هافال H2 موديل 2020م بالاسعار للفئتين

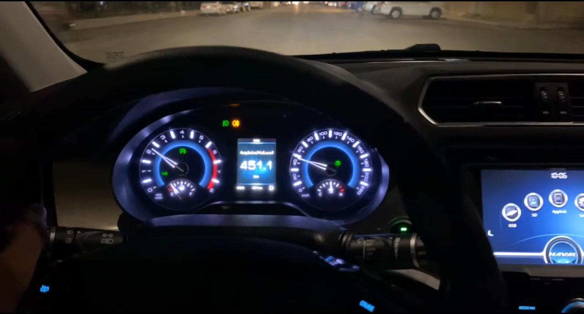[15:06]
تيربو فجدا كويس بنفس الوقت
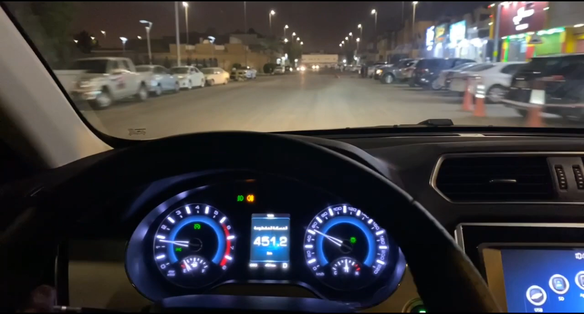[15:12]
عندكم المطبات عجبتني المطبات يعني لا بأس بها الشارع فيه مطبات قوية طبعا هذا بس مقشوط الأزفلت فها عشان كذا تشوفون المطبات هذه لكن مطب مطب اصطناعي استقبالها له جدا جميل